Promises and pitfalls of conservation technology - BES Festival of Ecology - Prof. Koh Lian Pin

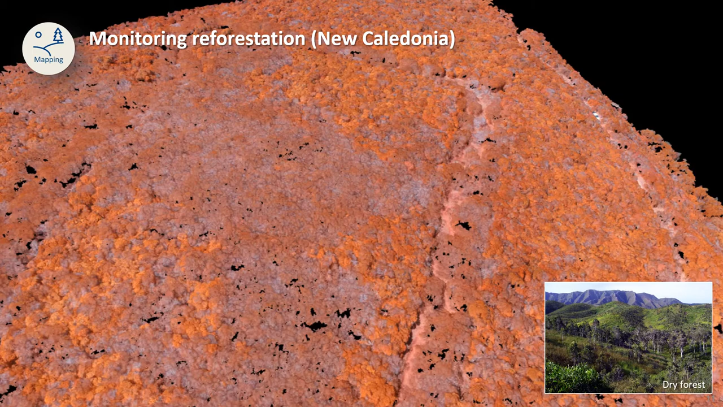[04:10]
So a drone is basically just a flying camera. A typical mapping mission involves programming the drone to fly over a forest like this and to take hundreds and thousands of pictures from the air.
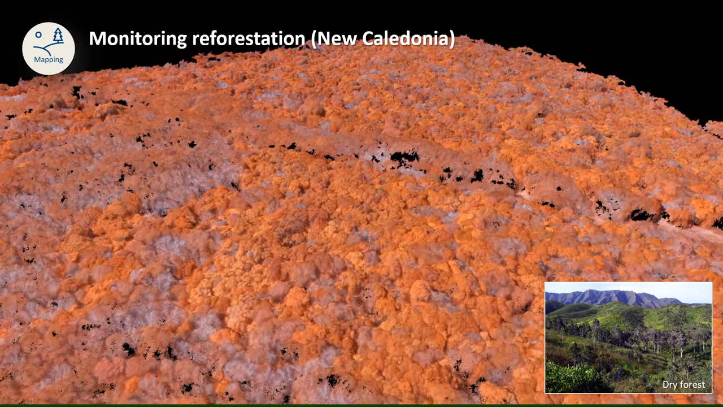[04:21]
And these images can then be processed to produce not only maps of the area, but also 3D models of the forest.
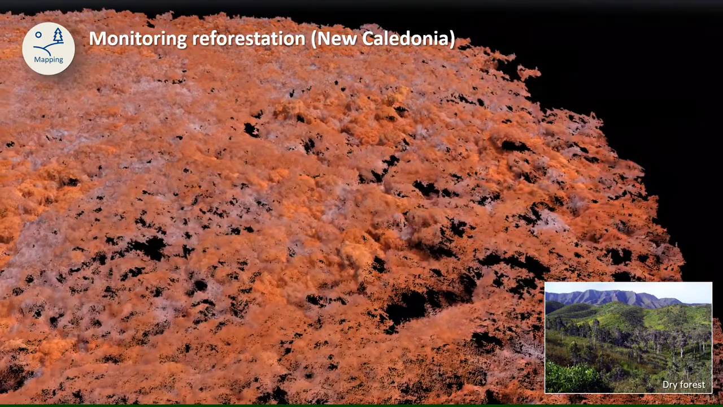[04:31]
What you see here is actually a digital reconstruction of a dry forest in New Caledonia. The 3D model also enables us to estimate the height, shape and volume of the trees.